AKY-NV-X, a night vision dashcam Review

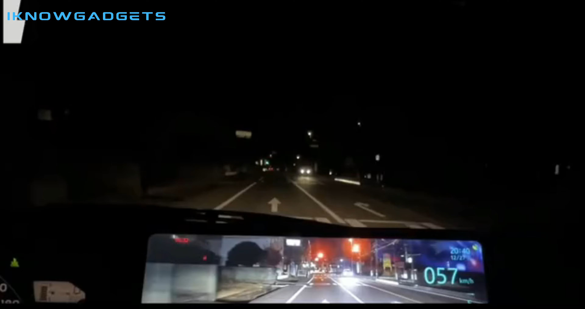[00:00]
Hello and welcome to my channel, I Know Gadgets. This will be a review for the AKINV-X, a night vision dashcam. It has an f1.0 aperture, a Sony Starvis sensor, and a blind spot detection system.